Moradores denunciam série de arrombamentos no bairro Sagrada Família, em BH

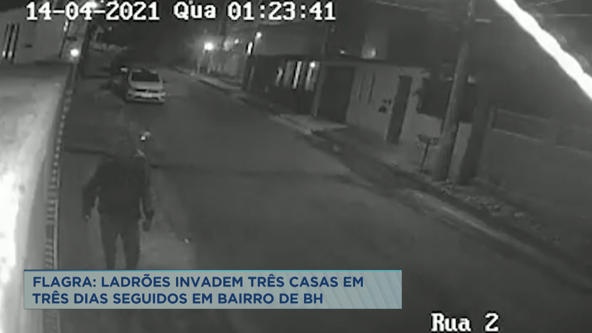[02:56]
coloca uma touca e vai em direção à portaria Ele mexe no portão e depois vai embora A mulher que prefere não mostrar o rosto foi uma das vítimas A casa dela foi